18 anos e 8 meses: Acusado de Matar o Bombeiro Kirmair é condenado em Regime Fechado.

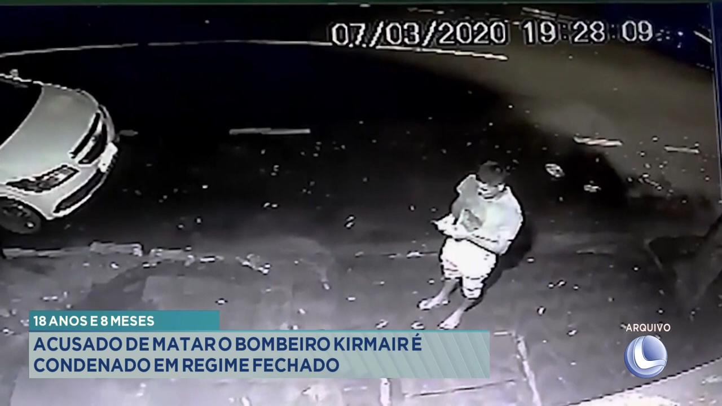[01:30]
Quirmaí foi assassinado no dia 7 de março de 2020, na rua Caio Martins, no centro da cidade. O crime foi registrado por câmeras de segurança. As imagens mostram o bombeiro em frente a uma casa, mexendo no celular. De repente, o executor atravessa a rua, se aproxima do militar e atira na nuca da vítima. Segundo as investigações, uma dívida de 20 mil reais que a vítima tinha com o homem seria a motivação do crime.